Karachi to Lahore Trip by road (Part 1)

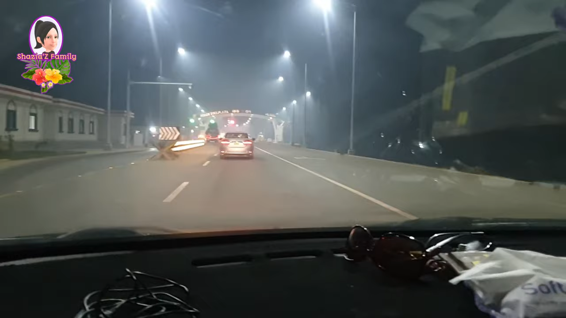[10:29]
मोटरवे पर बस चढ़ने ही वाले हैं। तो हस्बैंड भी बना रहे हैं वीडियो और मैं भी बना रही हूँ वीडियो। तो 1:25 हो रहा है और अब हम इस वक्त रोहड़ी टूल प्लाजा से M5 की तरफ, मोटरवे की तरफ रवाना होने वाले
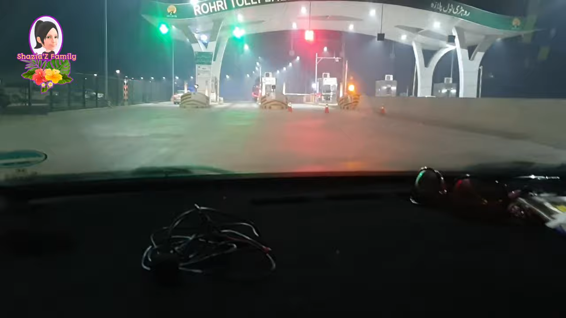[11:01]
और एक्साइटेड हैं क्योंकि फर्स्ट टाइम हम भी सफ़र कर रहे हैं। नहीं खुली है ना?
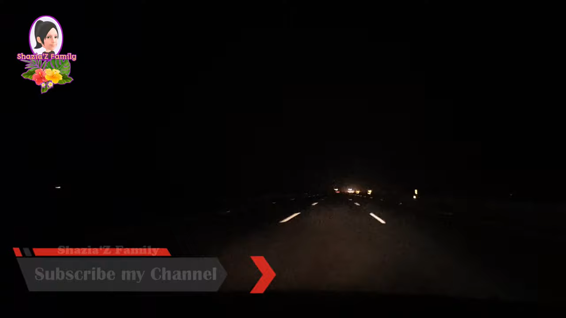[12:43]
आगे से फोग की वजह से, धुंध की वजह से ये मोटरवे बंद था और सब गाड़ियाँ वहीं से नीचे उतर रही थी।